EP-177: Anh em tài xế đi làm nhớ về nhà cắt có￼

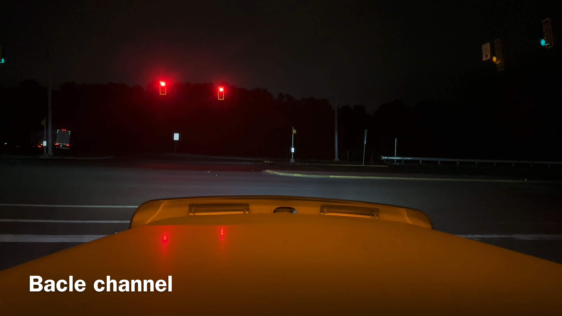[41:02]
Chạy 5 tiếng rưỡi đồng hồ mới vừa vô được tới thành phố Somerville của tiểu bang South Carolina. Hên quá, vừa vô tới đây cái hãng giao hàng bên tay trái kìa. Vô tới đây bên tay phải là có cây xăng Lanche, nó đã quá trời, đủ như đây luôn. Hy vọng là có chỗ ngủ phải không? Wow, bên tay trái nó có cái dealer Kenwood đó kìa.